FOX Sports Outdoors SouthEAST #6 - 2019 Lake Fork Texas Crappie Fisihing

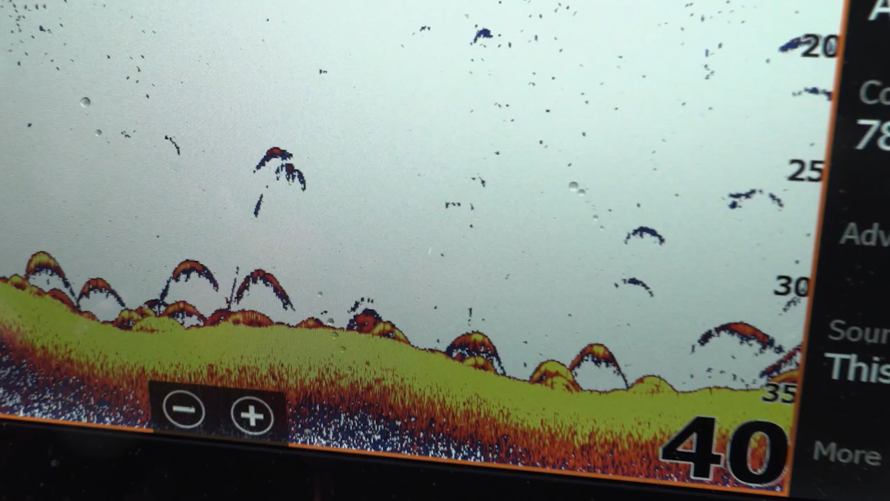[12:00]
Those fish are easier to catch. They start suspending up off the bottom around that bait. They're a little more difficult to catch. You can catch them on these open water techniques like we're doing.
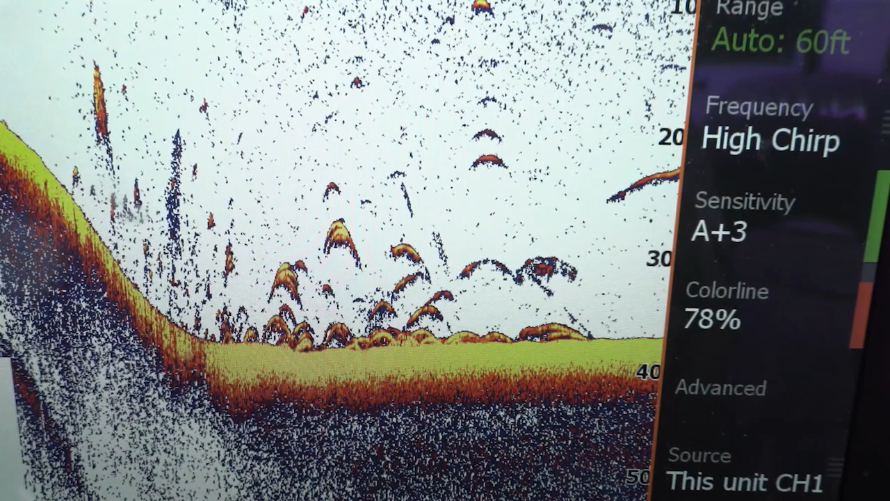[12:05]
But if you can get them right down on the bottom, they're much easier to catch.
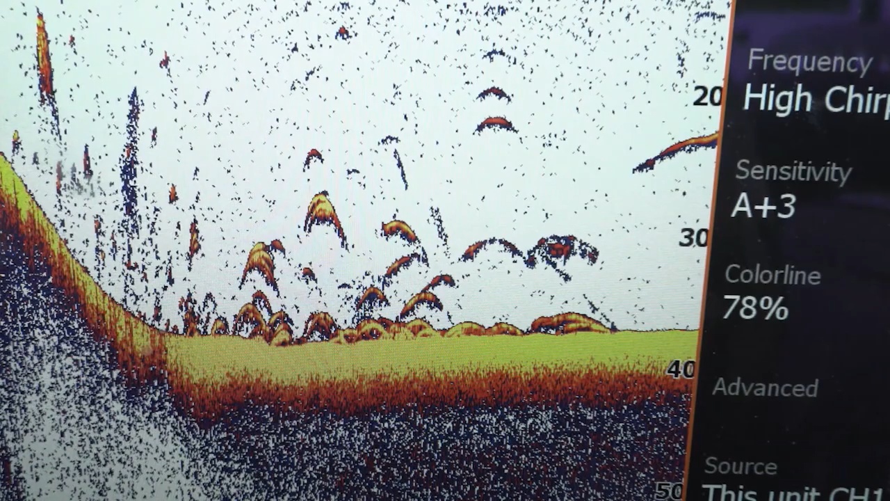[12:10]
So you drive around, and I'm showing you some shots of my sonar here of what these clumps of shad look like.
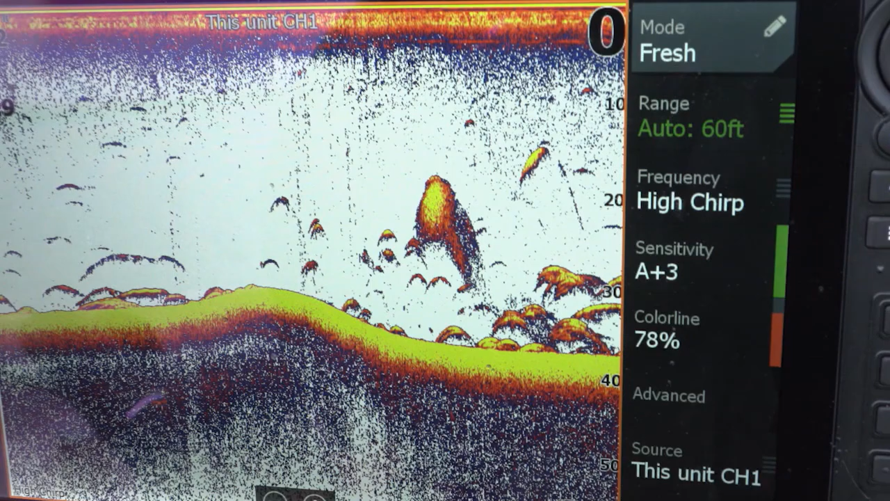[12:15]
They're tiny little threadfin shad.
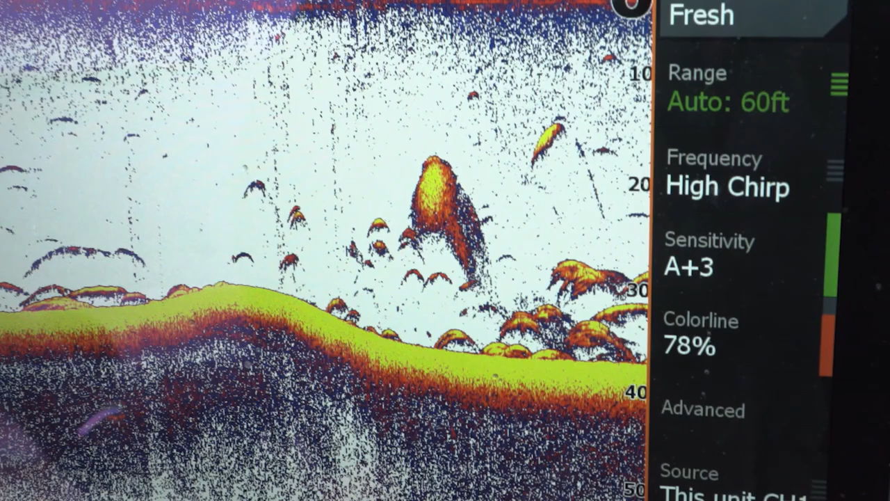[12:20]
These are little inch, inch and a half threadfins is all it is, almost the size of a minnow. But you want to be on that bait, on your graph, seeing the bait and pulling that little bait,